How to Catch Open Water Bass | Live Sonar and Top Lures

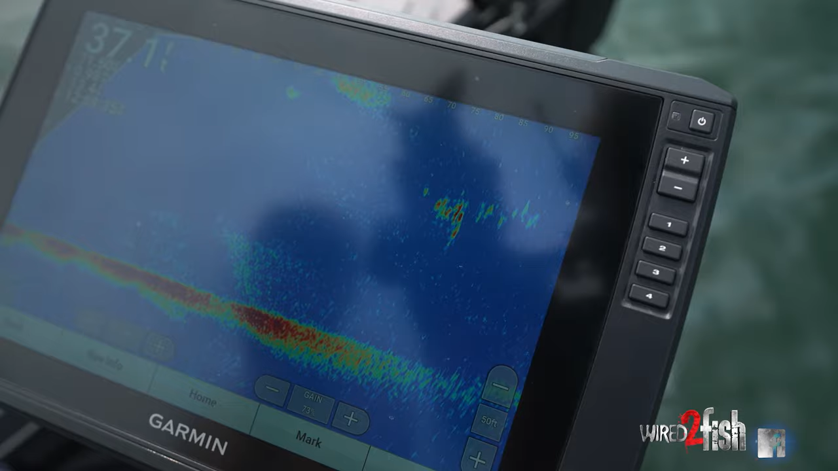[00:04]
There's about 30 of them trailing right there. It's really, really cool.
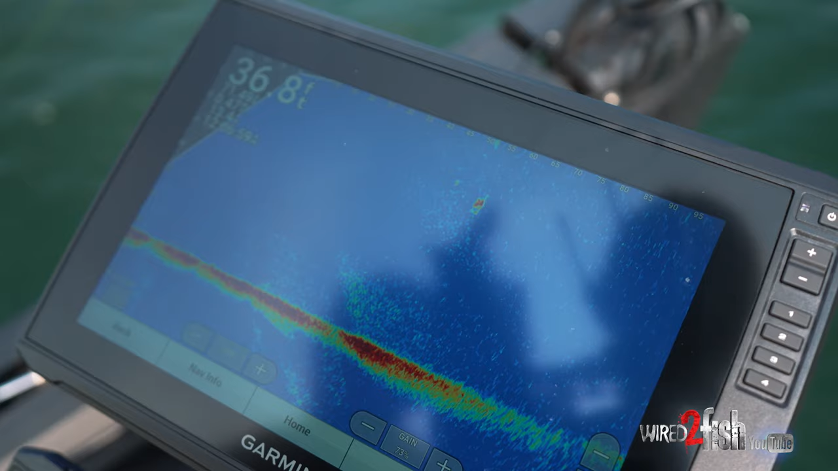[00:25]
On screen: depth 36.8 ft
Oh, he's gonna get her. He got her. Yeah. Out in 35 feet of water.
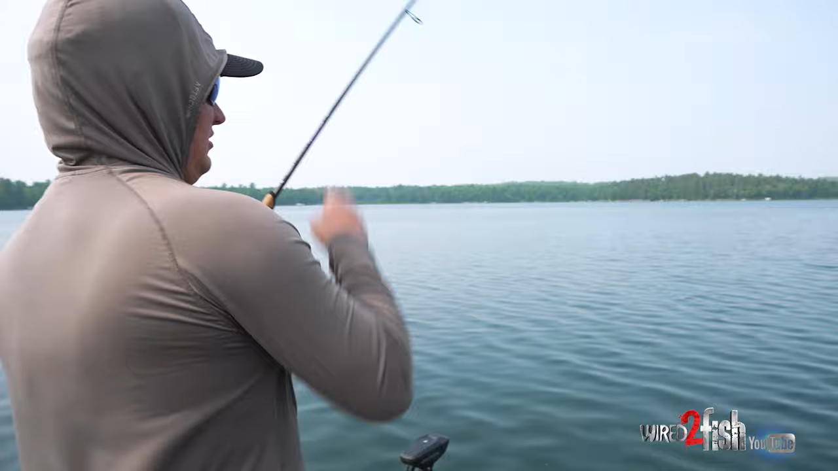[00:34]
Right under the surface. I don't know how else you target fish like that. You can't really tell me. Like there's no way. See him out there?
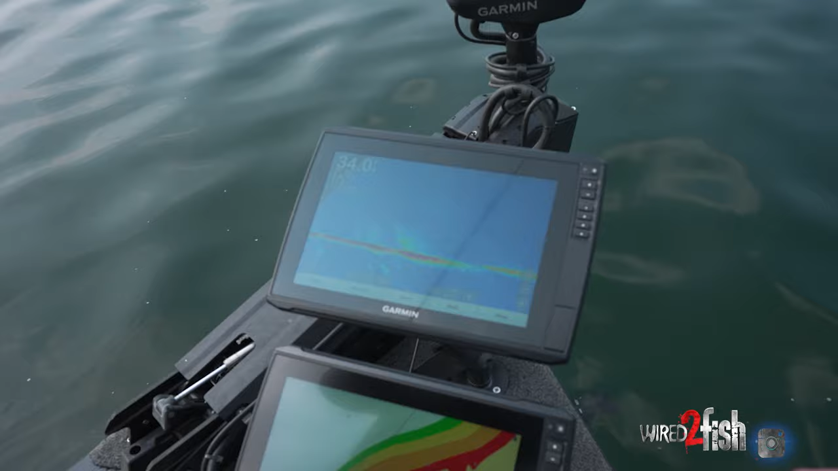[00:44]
But the point is, is that he was right under the surface in the water, out in the, just out here roaming in the basin.
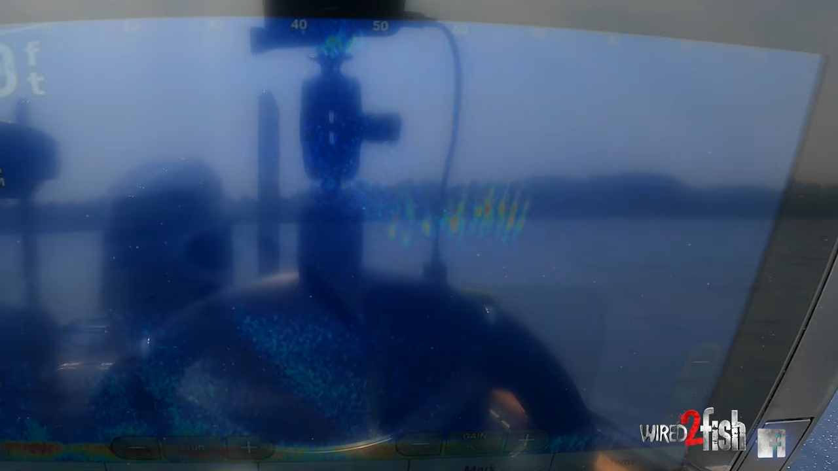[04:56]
If you look out on live here,
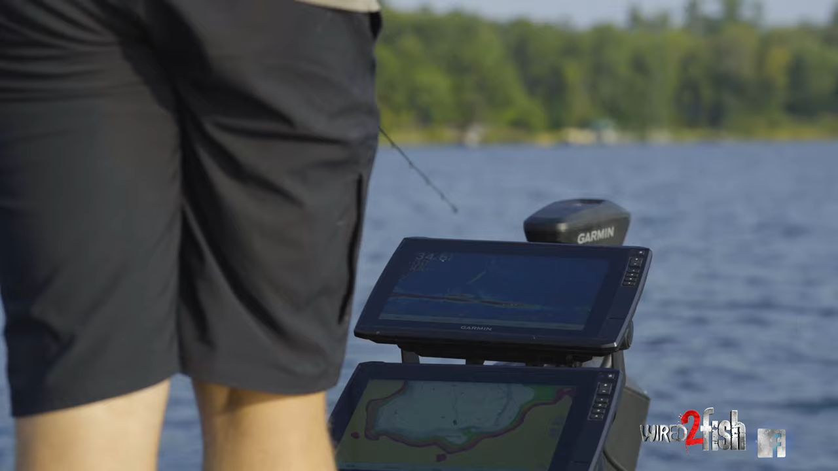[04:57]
as we move around and cover water, this lake has a tremendous amount of bait fish.
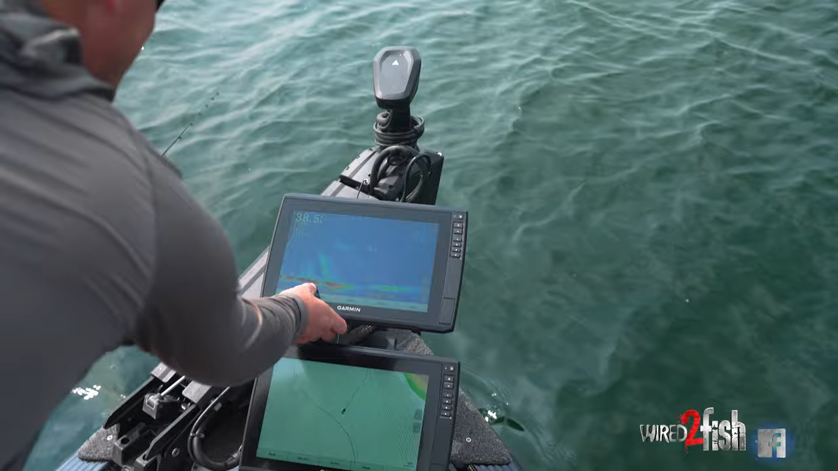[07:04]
We have a big school. Check that guy out. That was the school we were just chasing. I'm out. I'm looking out 200 feet. Okay. So this school, they're about to converge right now, but I'm going to throw on that fresh school. It's quite amazing how particular they can be when it comes to like these little micro feeding windows.
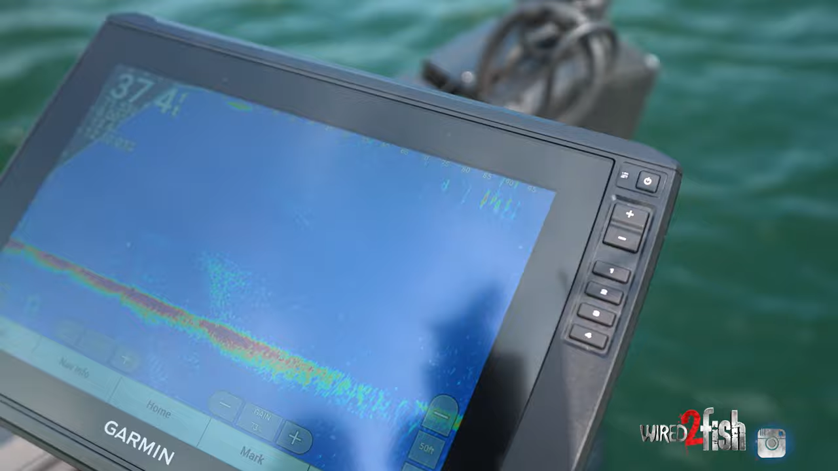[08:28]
There's about 30 of them trailing right there. And I barely let that spy bait hit the water. And I think I turned the real handle about twice.
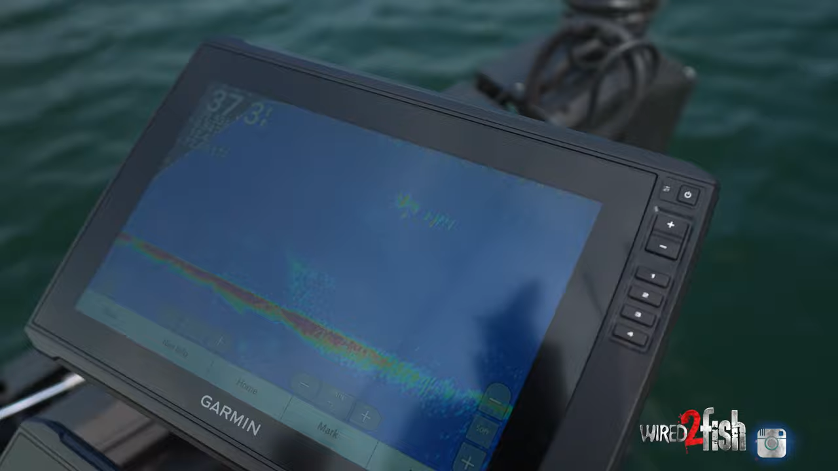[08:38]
So that kind of covers, you know, from top to bottom and speed.